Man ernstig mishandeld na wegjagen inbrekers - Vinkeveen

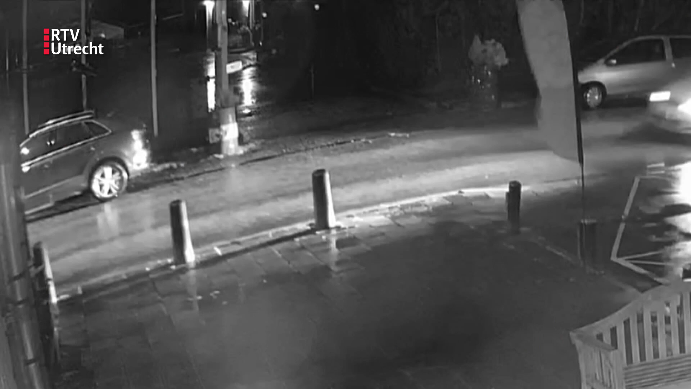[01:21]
Hier komt de witte auto aanrijden. De twee vermoedelijke daders stappen uit en lopen het chaletpark op. Vervolgens rijdt de auto heen en weer voor de ingang. Wat opvalt is dat hij schade heeft, rechts aan de zijkant.
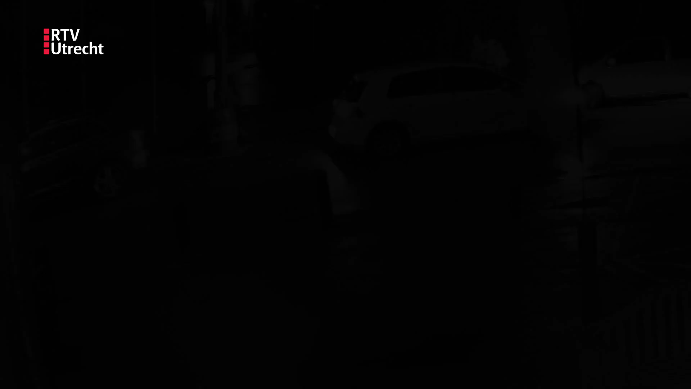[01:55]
Nog geen tien minuten later komen de mannen vanaf het chaletpark weer terug. En stappen in de auto om weer te vertrekken.
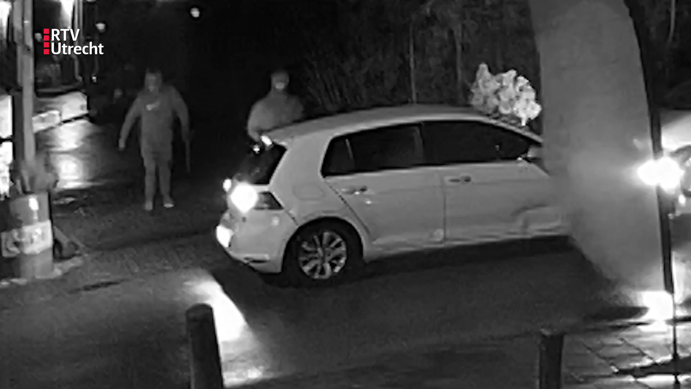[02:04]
Hier zien we die mannen nog een keertje voordat ze instappen. Ze zijn helaas niet heel goed te zien op de beelden. Dit is dus het moment dat ze terugkomen van het park. Ja, en de man links lijkt een hoodie te dragen met een Nike-logo op de voorkant. Hij is vrij stevig van postuur. De man rechts is iets wat kleiner en tengender. En heeft ook iets van een capuchon op. Ja, en dan die auto. Schade aan de rechterkant, dat is natuurlijk een spoor. De schade was dus eind december vorig jaar zichtbaar. Dat kan natuurlijk al hersteld zijn.